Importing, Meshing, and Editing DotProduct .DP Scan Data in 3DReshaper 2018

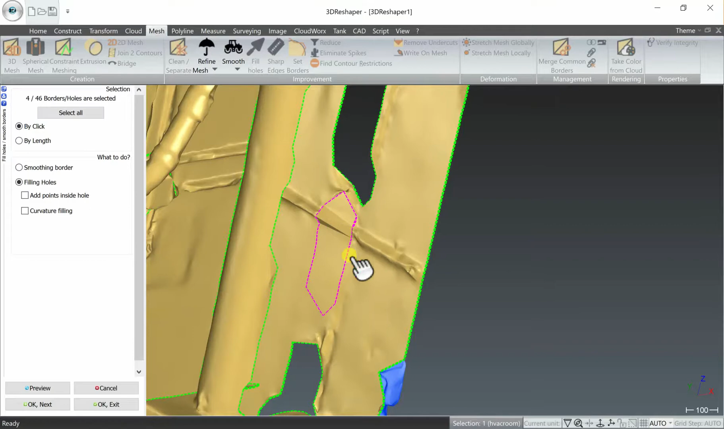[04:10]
So as you see it strategically filled in those holes putting in the best filling information that we have.
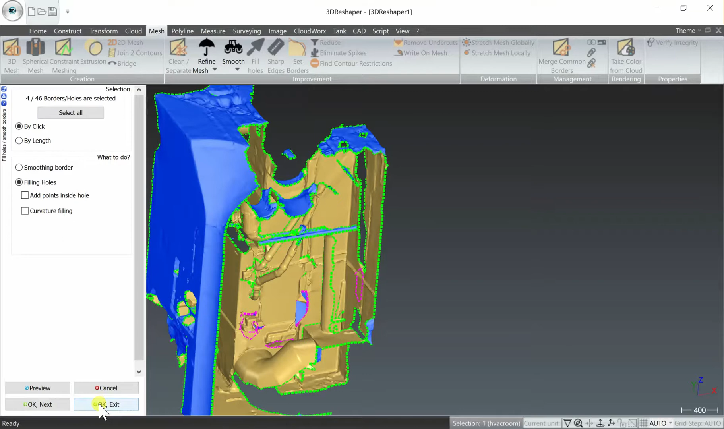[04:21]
Then I hit OK exit and now each of those holes has been filled in.
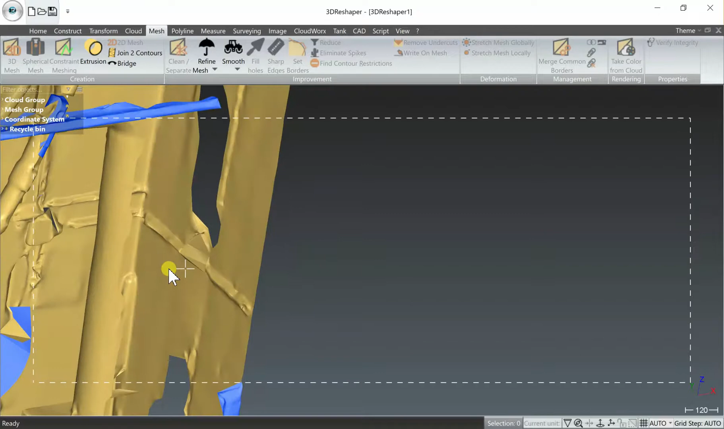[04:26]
And lastly we want to reapply the color from the point cloud to the mesh.
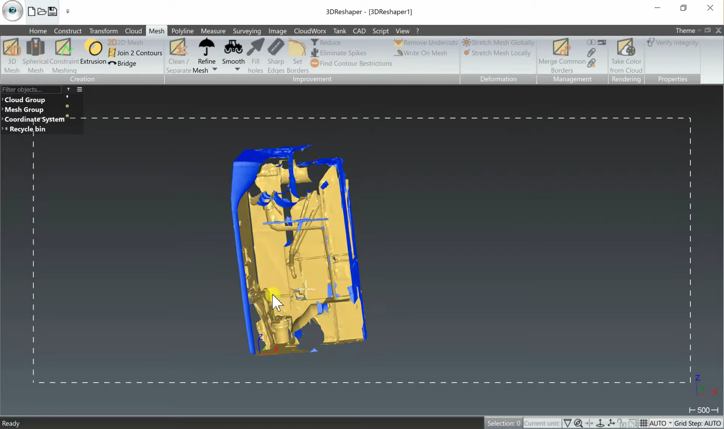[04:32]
So this can be a little bit tricky you have to remember to open up your cloud group and open up your mesh group and select both the point cloud
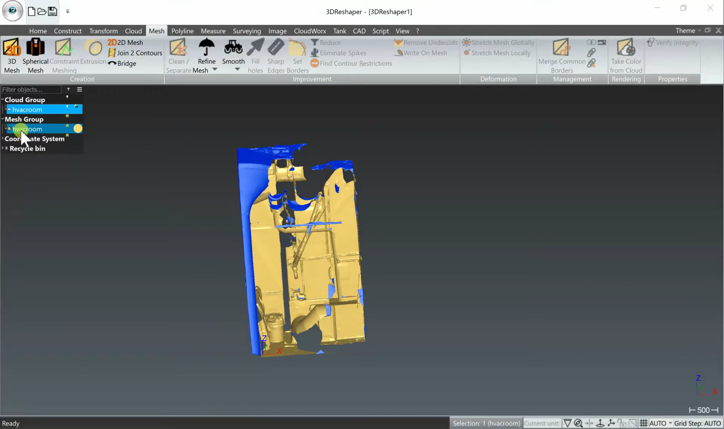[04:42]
file and then control select the mesh file as well. So you have both selected and then you'll have a new option here take color from cloud still within the mesh tab.
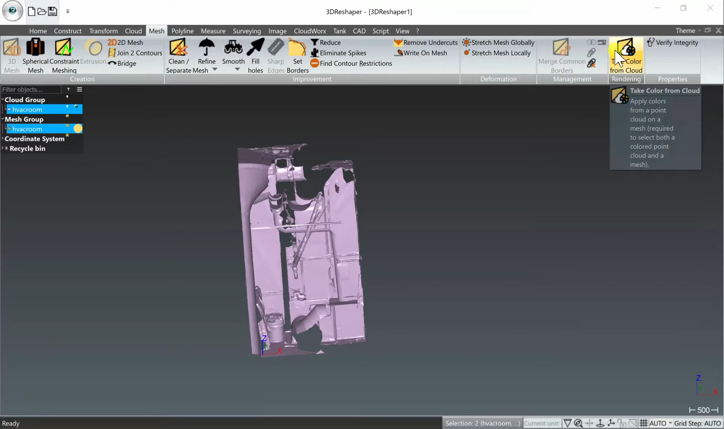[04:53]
So we'll select that and we'll leave these default settings to approximate the color if there is not one in the vicinity of the mesh for example where we filled those holes and select preview.
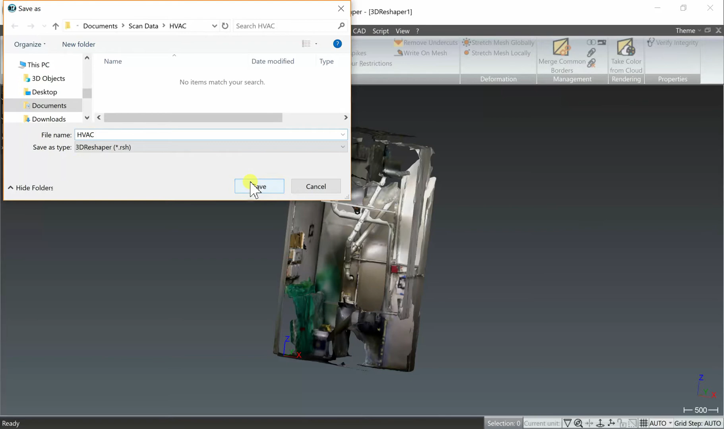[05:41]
And then to export the mesh, you want to first select it as we've been doing and go to your export button.
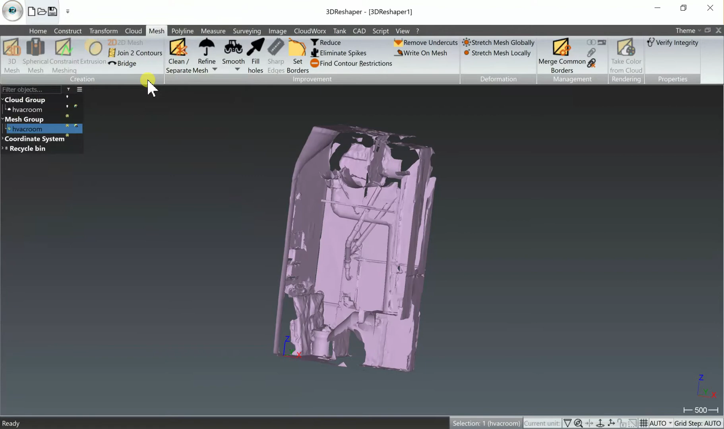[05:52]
And you have a wide variety of industry standard mesh export options, some of which maintain the color, some of which do not, depending on your workflow.